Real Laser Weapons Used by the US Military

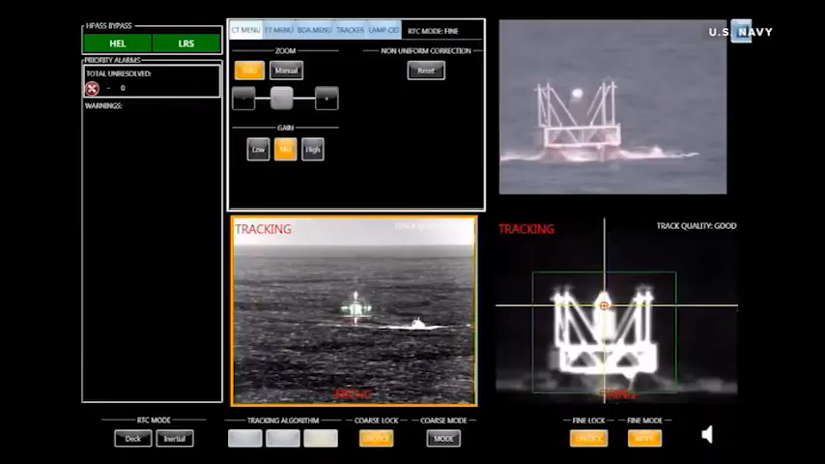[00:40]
this invisible laser weapon still packs quite a punch.
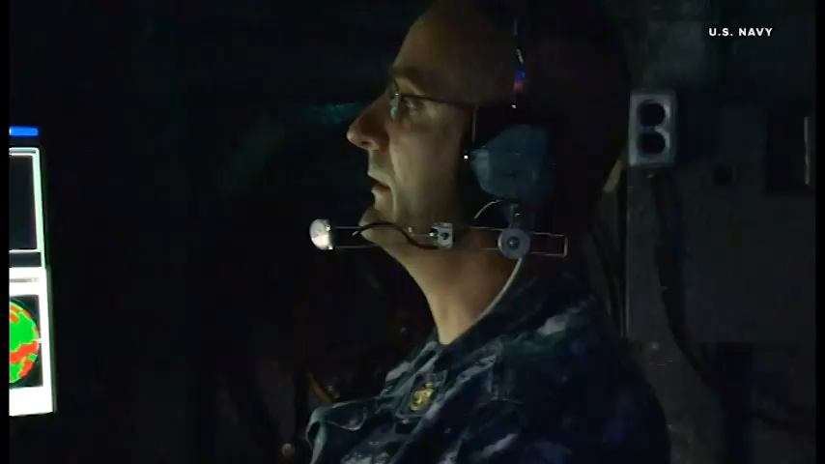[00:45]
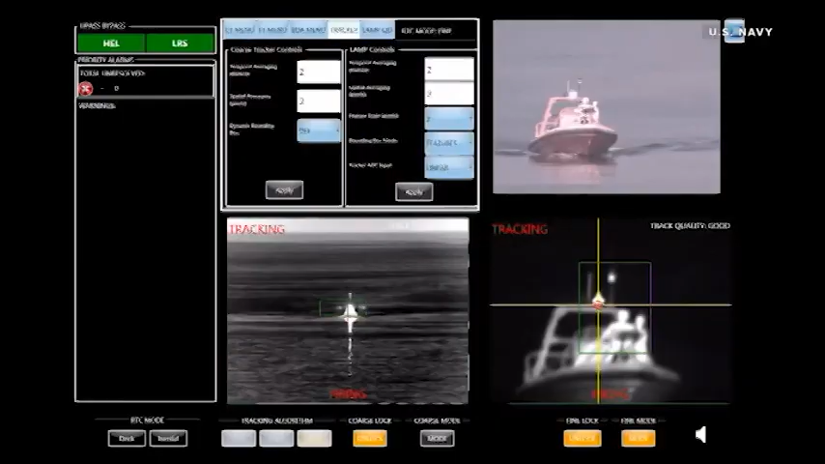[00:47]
In tests, the Navy has used it to detonate explosives from a distance, burn out the engines of approaching boats, and have even used it to shoot down small, unmanned aerial aircraft.